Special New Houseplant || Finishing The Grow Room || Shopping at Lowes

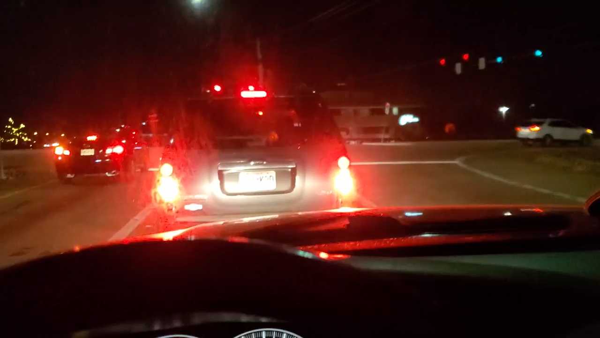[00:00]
Dang that is a greasy nasty windshield. Those lights are looking pretty though.